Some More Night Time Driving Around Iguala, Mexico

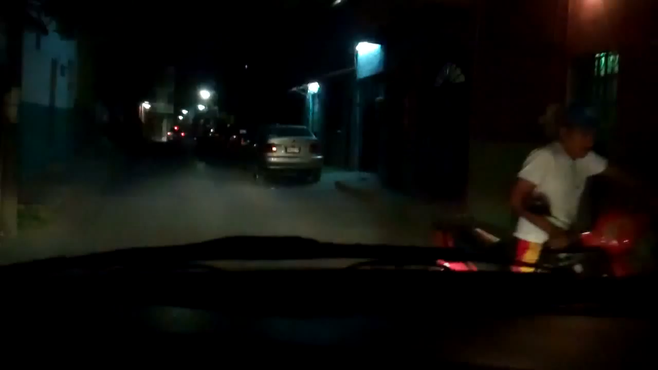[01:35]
Morons on scooters all over town Make a topiz out of them Okay, good Picked up a hitchhiker It's Ita Hola Ita
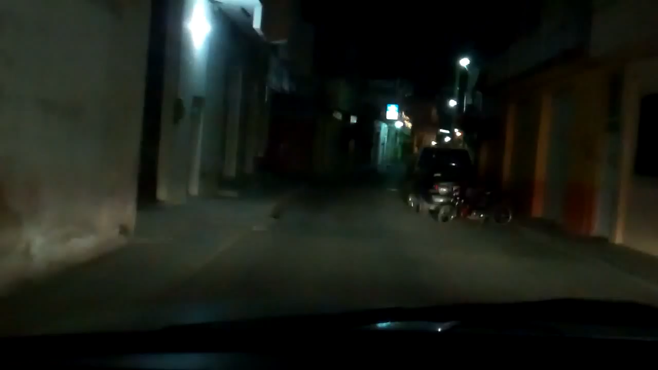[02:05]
Okay, no filming Okay Her house is on the way So that's where we go
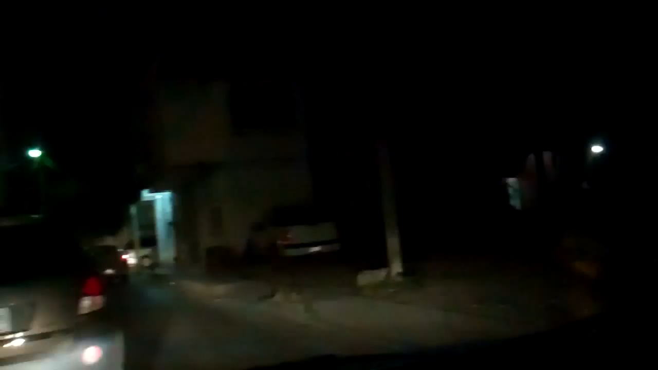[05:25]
Just blocking the road with their cars What kind of crap is this? What kind of crap is this? Huh